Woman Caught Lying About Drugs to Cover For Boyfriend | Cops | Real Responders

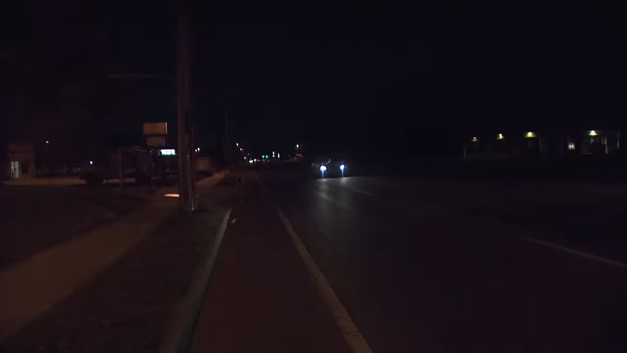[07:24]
So right now, we're following this vehicle here. We're going to do a traffic stop on it.
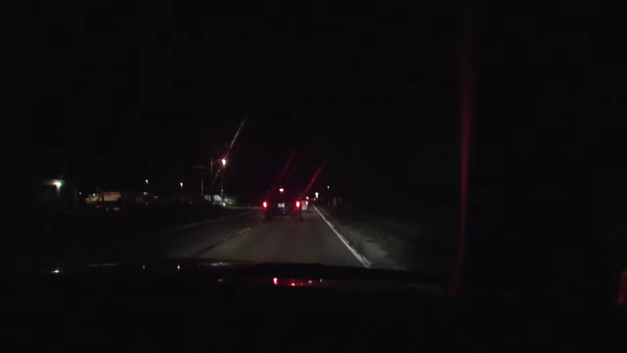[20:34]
We had another incident earlier of a female and a male fighting, matching the same description of this. It looks like I might have her right here. North 32 off, look, you show me 1012 with her.